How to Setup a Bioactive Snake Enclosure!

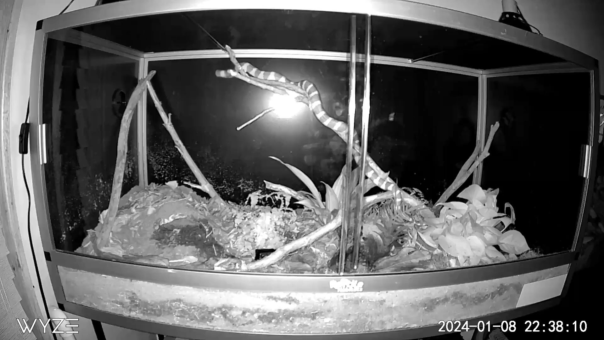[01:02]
After dark a lot of snakes become quite active and they do utilize every bit of space that they have.